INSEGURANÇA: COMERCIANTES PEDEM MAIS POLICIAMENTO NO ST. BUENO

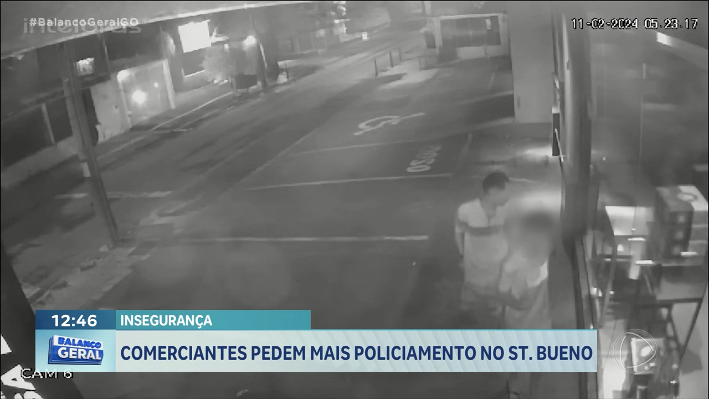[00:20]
Tentam ver o que tem dentro do comércio. Um dos suspeitos parece ser menor de idade. É ele quem se esforça para enxergar a parte interna do lugar.